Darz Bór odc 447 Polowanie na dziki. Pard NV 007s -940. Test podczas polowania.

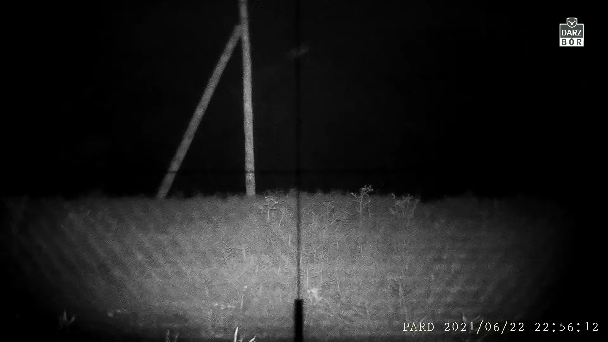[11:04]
Zastanawiałem się, jak będzie świecić ten wyświetlacz. No to patrząc, teraz widzicie obraz właśnie z mojej nakładki i możecie sobie po prostu, patrząc na to, co ja widzę, sami jakby tutaj ocenić to, tak? To jest nakładka, która teoretycznie ma mniejszy zasięg doświetlacza. No i powinna świecić troszkę gorzej.
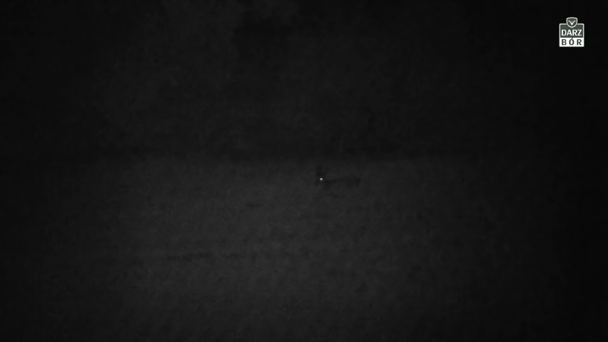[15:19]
Gdzie księżyc świeci za chmurkami, a jest bardzo jasno.
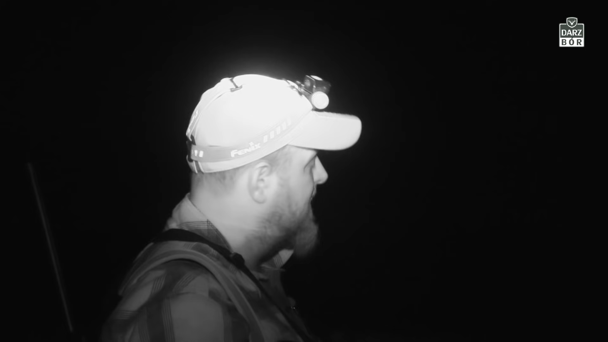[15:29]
Lornetka Steinera Night Hunter 8x56. Naprawdę jestem mile zaskoczony, jak dobrze przez nią widać. Oczywiście widzę tam jelenia, który gdzieś tam się przechadza, drugiego za torami. Natomiast widzę tylko sylwetkę, nie jestem do końca w stanie rozpoznać dobrze. Po drodze gdzieś tam w kamerze termowizyjnej widziałem łuby saren, natomiast one są zbyt daleko i w lornetce nie jestem w stanie ich wyłapać.
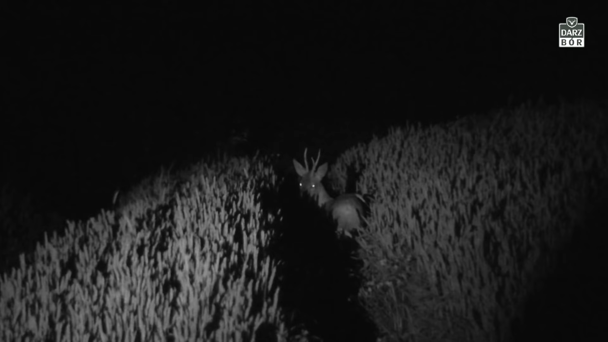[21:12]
patrzy się w naszą stronę, widocznie może widzieć światełka, które są gdzieś tam umieszczone na kamerze, którą filmujemy. Może widzieć też naszą sylwetkę, nasze sylwetki, bo stoimy sobie na góreczce i z tyłu za nami
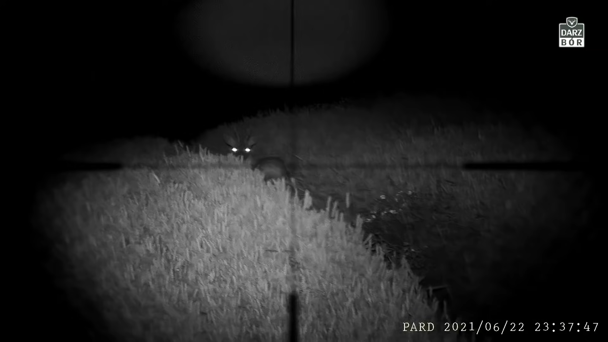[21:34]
jest wolna przestrzeń. Natomiast no, ja mu świecę idealnie w oczy.
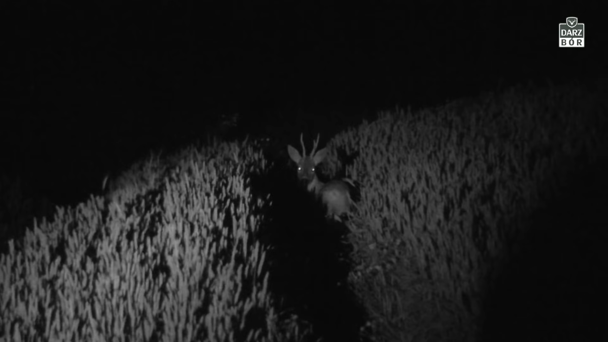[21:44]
No i rogacz nic sobie z tego nie robi. Nie ucieka jakoś gwałtownie, ani w żaden sposób. Oczywiście coś być może zauważa. Natomiast gdybym świecił doświetlaczem z tamtej drugiej nakładki, gdzie długość fali jest właśnie 850, no to przypuszczam, że już dawno dałby tyle.
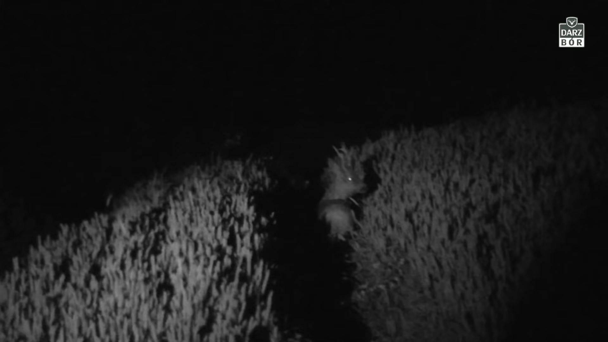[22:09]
A tak stoi, patrzy, no i gdzieś tam zastanawia się pewnie, kto go obserwuje.
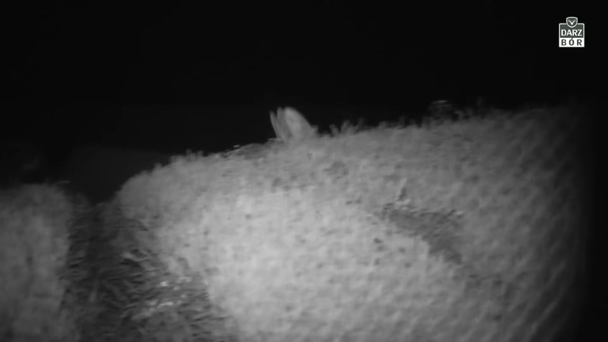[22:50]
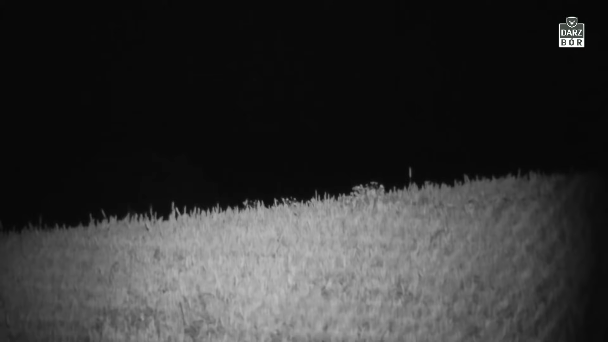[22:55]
Przepraszam, 850, rogacz od razu dał tyle, a więc zauważył.
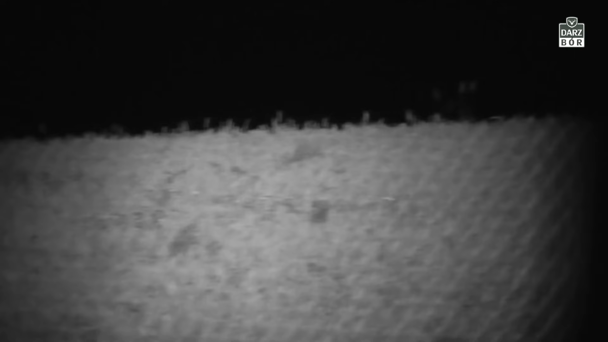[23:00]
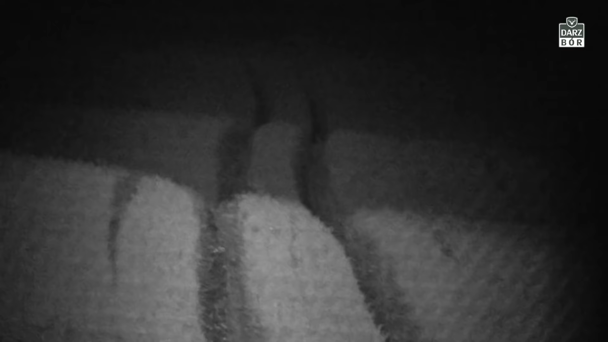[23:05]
Byliśmy w dołku, teraz znowu podchodzimy pod górkę.
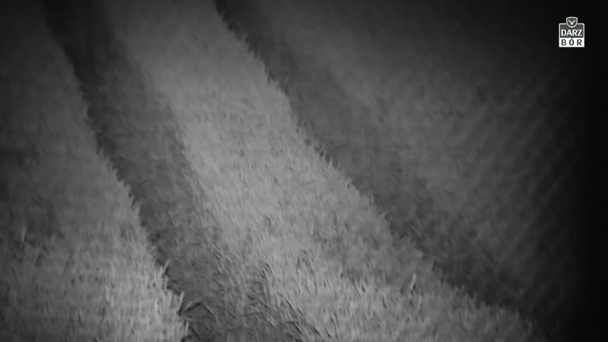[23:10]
No i za górką mogą być dziki.
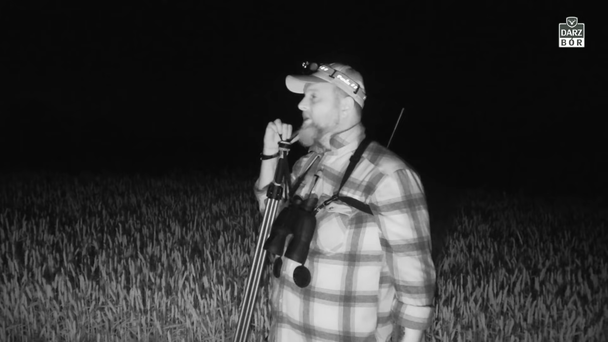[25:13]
No, nie wiadomo. Kilkanaście hektarów pola niełatwo przeczesać. Górka, dołek, mogły gdzieś pójść też i zatory, więc ciężko to wszystko określić. Wracamy do samochodu, pojedziemy sobie zobaczyć na buraki. Przyjechaliśmy w nowe miejsce. Tym razem zabrałem ze sobą aferę, której znudziło już siedzenie się w klatce w samochodzie.
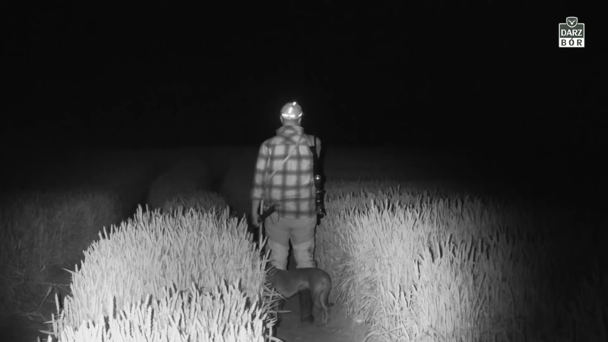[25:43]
Jest strasznie ciepło, a więc zawsze to lepiej, jak zrobi sobie mały spacer. Idziemy znowu przez pole ze zbożem. Za górką mamy małe trzcinowisko. Paręnaście dni temu widziałem tutaj dziki, które gdzieś tam sobie przechodziły w stronę rzepaku, który jest dalej. Oczywiście zboże było wtedy troszkę niższe, ale
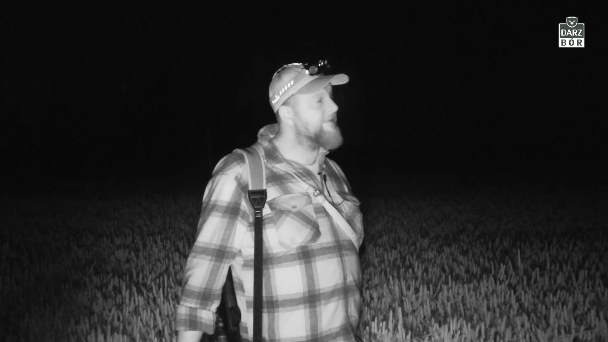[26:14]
jaśniej, bo tak naprawdę nawet nie zrobiło się ciemno. Tam widać jeszcze taką łunę od zachodzącego gdzieś tam za horyzontem daleko słońca.
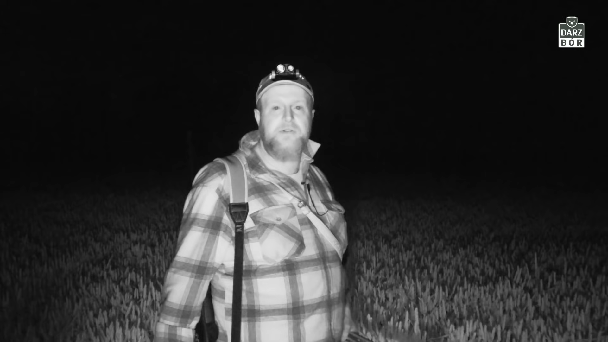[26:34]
Z drugiej strony mam wrażenie, że zaczyna się robić brzask strasznie szybko.
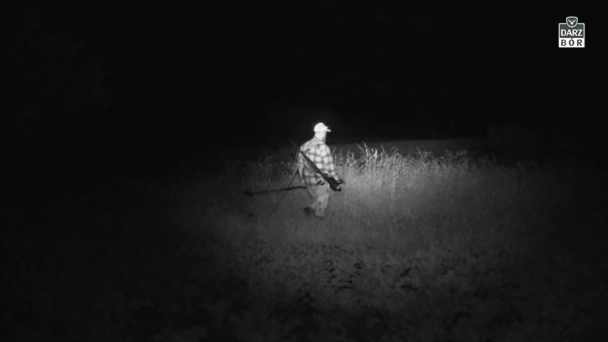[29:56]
Kolejne pole zaliczone, w sensie takim, że dzików niestety nie ma. Były wcześniej tylko na tej pszenicy, gdzie byliśmy na samym początku, ale niestety rozpłynęły się gdzieś tam. Księżyc powoli już zachodzi. Za moim operatorem już pojawia się brzask.